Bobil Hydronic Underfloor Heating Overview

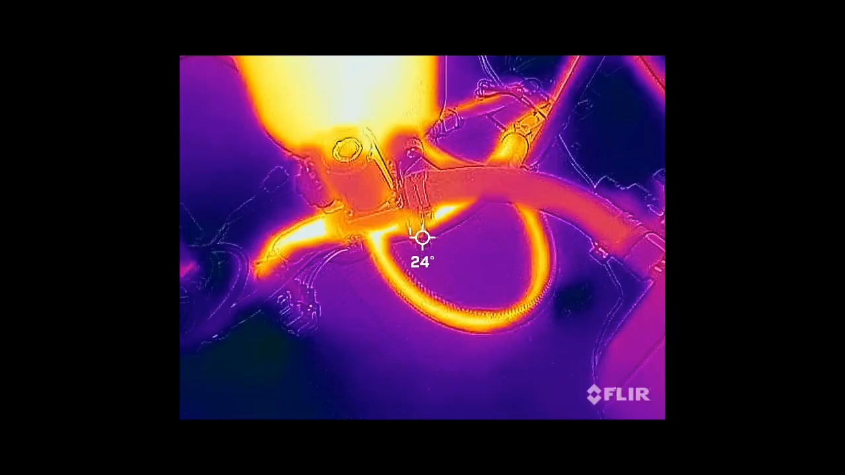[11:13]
So we've been running for about six minutes now you can see that the return pipe there is quite
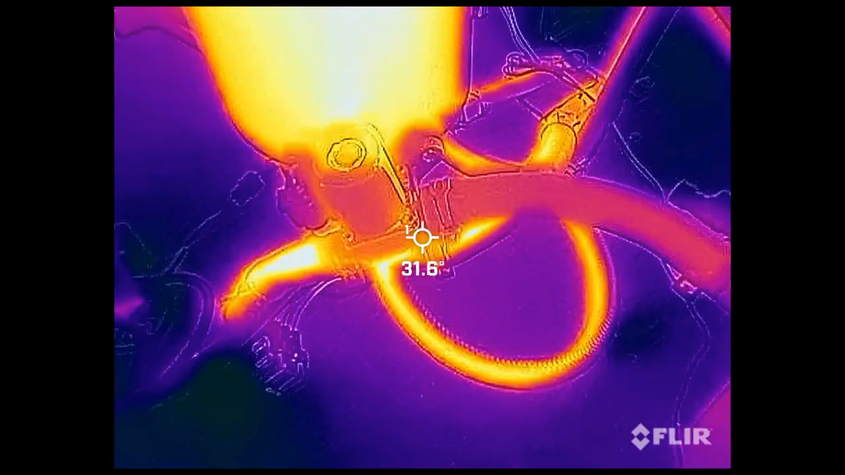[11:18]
hot but the one going into the tank has really got no heat in it at all the one underneath
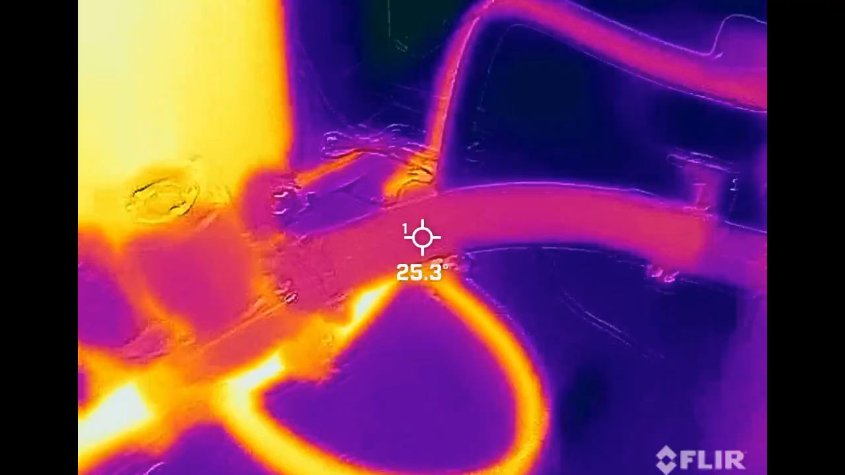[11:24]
it which is sending the heat under the floor that is really really hot so that's starting to send the hot temperature hot coolant under the floor through those send and return pipes
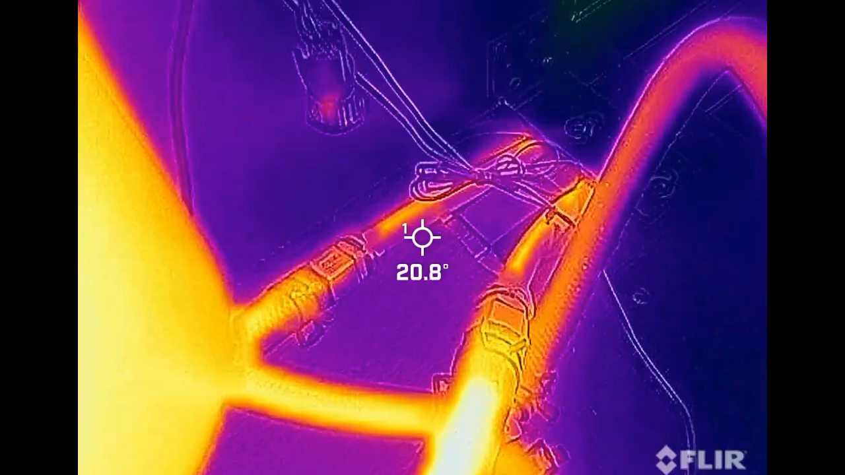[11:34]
just so you can tell it's a real test i forgot to add a pipe so that any water can sort of expand up the pipe and has dribbled that all over the wood um so yeah just to show the tank is actually full um
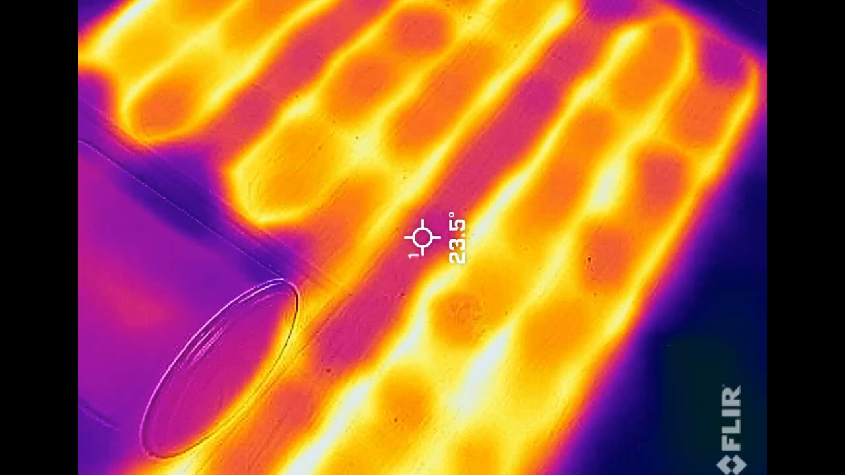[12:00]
so now we're 19 minutes in you can see that those spreader plates are worked really effectively spreading the heat out through the floor um
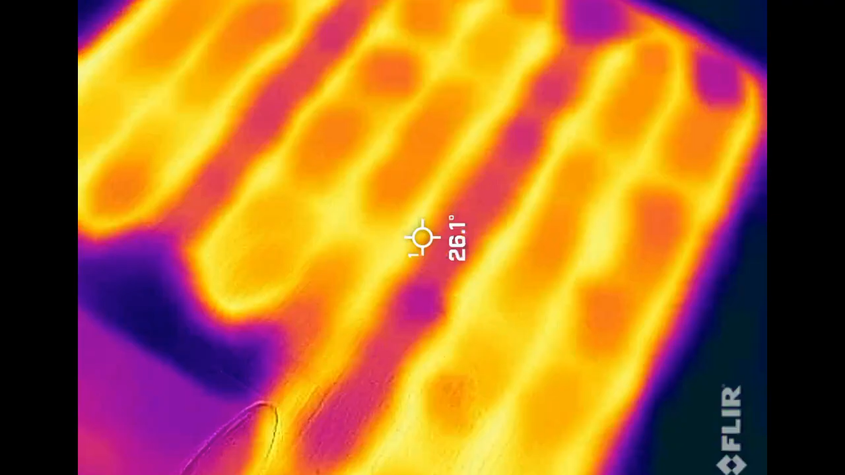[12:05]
so yeah we're sort of 26 28 degrees we've only had the heater on for 19 minutes
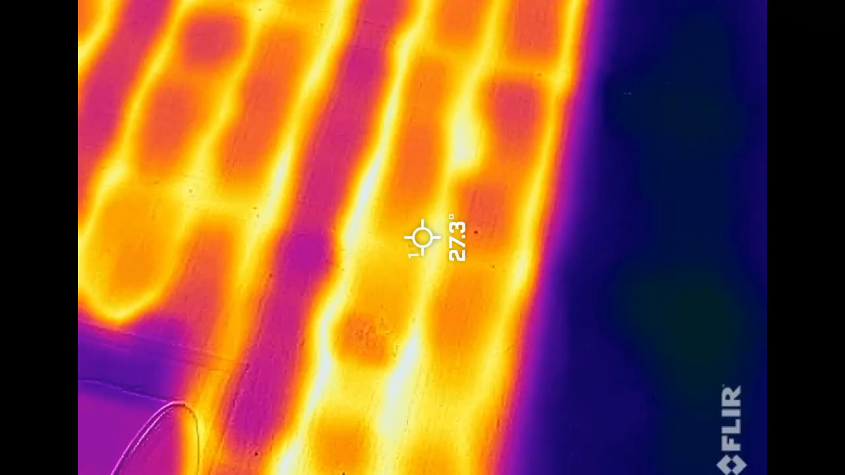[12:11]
i've really got the water up to 63 degrees the van's nice and warm and the floor's got